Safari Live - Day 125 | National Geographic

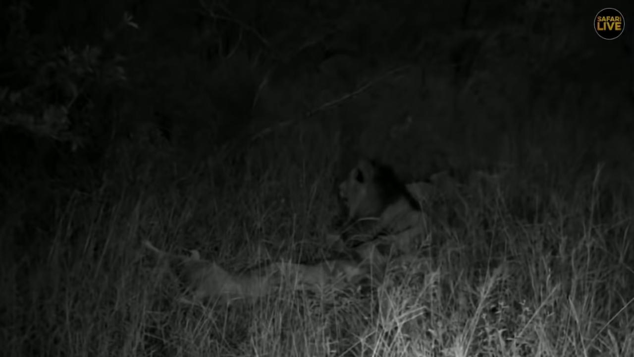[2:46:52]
And who knows if these Birminghams will go charging on afterwards. So I believe that you all think that the lion in the middle is Tenyo. Awesome. I'd trust you on this one. If he rolls over and he shows his mangy belly, then we will, of course, well, can confirm it. Well, that's how I normally identify him, because him and Mfumo have the most swollen faces, and to me they look quite similar, especially after such a long stint away.
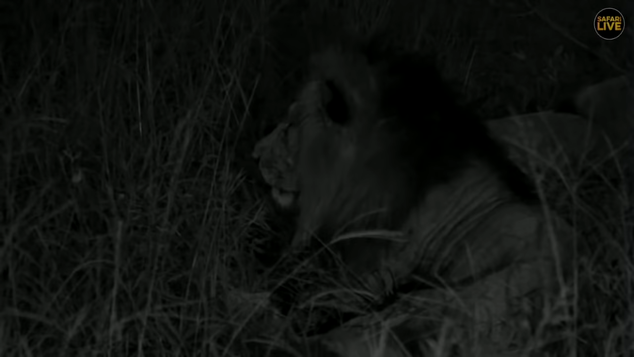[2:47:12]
And Angela, well done for being the first one. In fact, to get all three of the IDs correct, that's fantastic news. It really is. Come on, boys. Give us a big old roar. I mean, that's what we're going to be after this evening. Like I said to you, it's been a long time since I've had lions roaring right next to my car. And I don't know if Maurice the elephant has actually had a decent lion roaring sighting. He's actually changed his outfit, David. Look at this. He's become a ninja elephant now.